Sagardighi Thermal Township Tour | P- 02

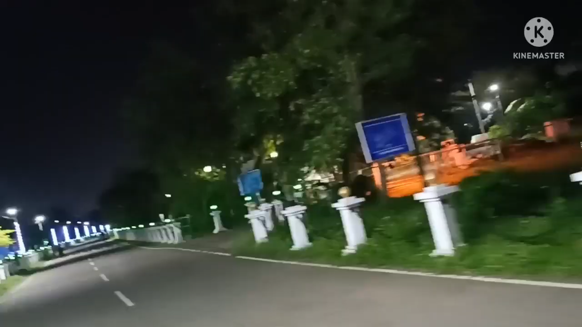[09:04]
তো এবার আপনাদেরকে আবার রাস্তাটা দেখাই। সামনে দেখতে পাচ্ছেন যে রাস্তাটা পুরো আলো দিয়ে সজ্জিত এবং খুবই সুন্দর লাগছে।